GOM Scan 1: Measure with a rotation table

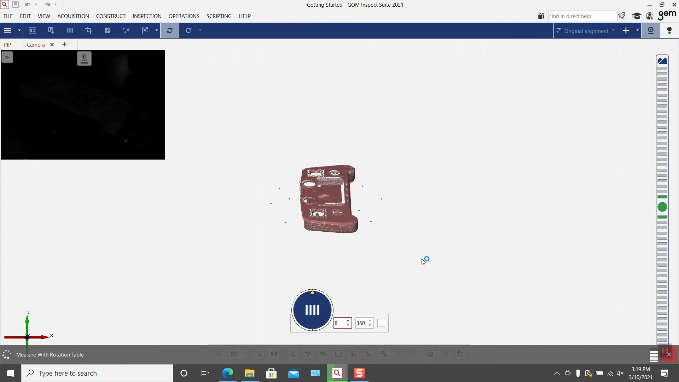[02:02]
You can see here just how fast and easy it is to scan with the Gomescan 1 in this configuration.